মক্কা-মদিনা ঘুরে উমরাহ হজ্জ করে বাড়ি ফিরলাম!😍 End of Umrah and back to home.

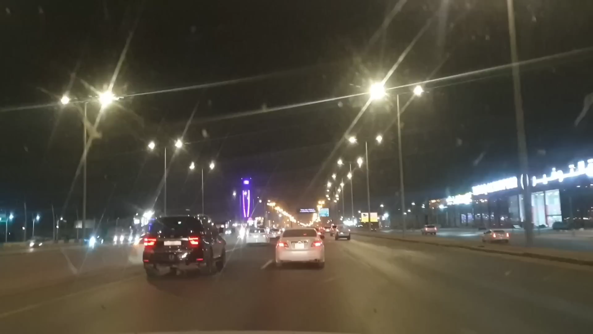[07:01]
फेल्लाम कारान छोट्टा एक्टा शहर देखा जाच्छे आतो खत्तो मरभुमी रास्ता दोरे एशे छिलाम रास्तार दुई पाशे कुनो लाइट छिलो ना तो अनेक भय भय आश छिलाम